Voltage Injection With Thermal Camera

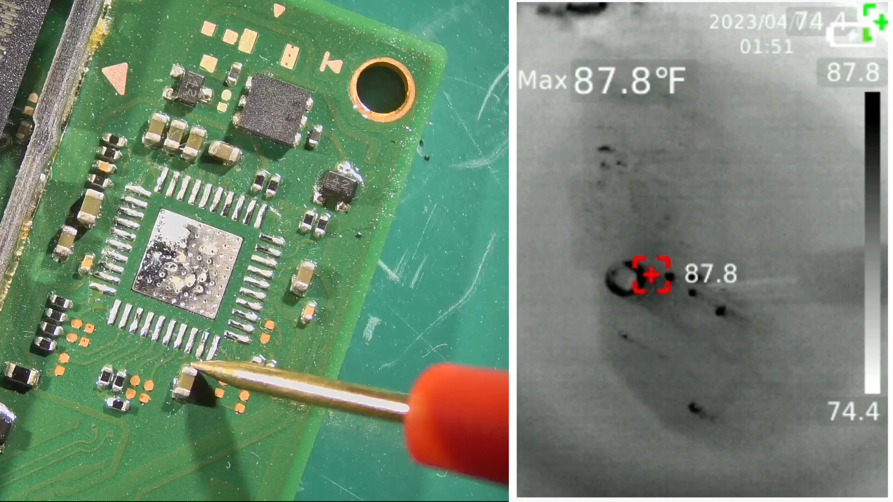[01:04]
On screen: max 87.8°F
And you can see it's kind of picking up on a couple of the little solder joints on the board there.